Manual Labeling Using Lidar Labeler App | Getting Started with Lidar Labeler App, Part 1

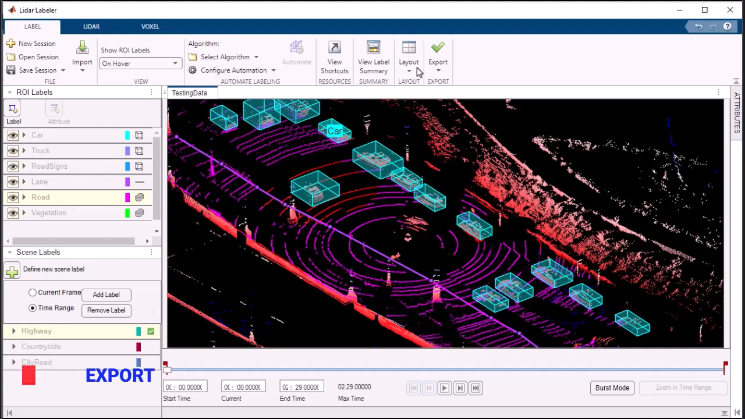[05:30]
Exporting labeled data is a breeze with the Export Labels feature in the LiDAR Labeler app.
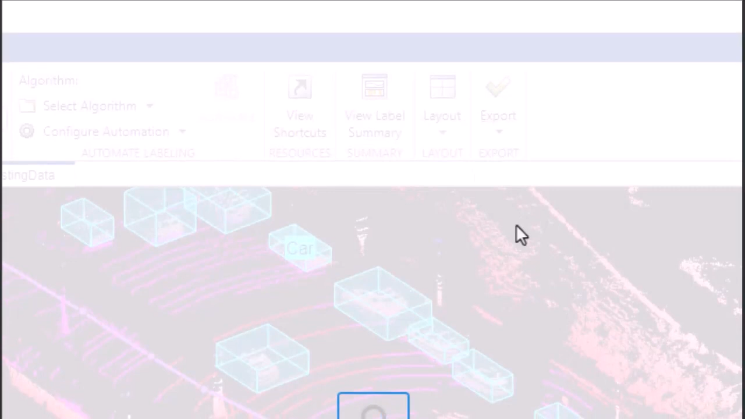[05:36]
It provides a seamless way to export your labeled data for further processing and analysis.
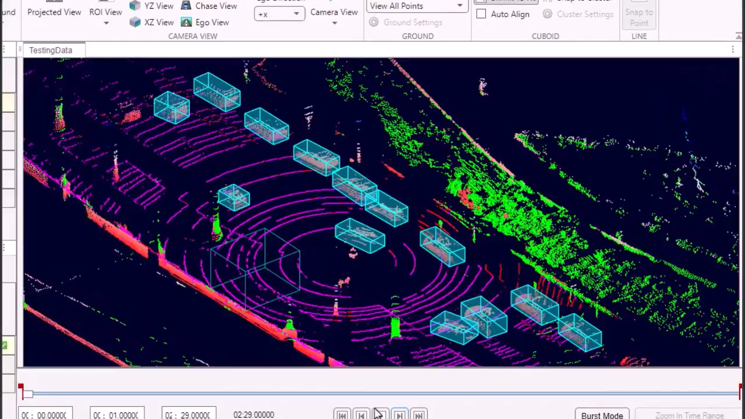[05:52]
The LiDAR Labeler app for MATLAB is your go-to tool for efficient and accurate labeling of 3D point cloud data. Empower your computer vision and machine learning projects with its intuitive interface, comprehensive features, and robust capabilities.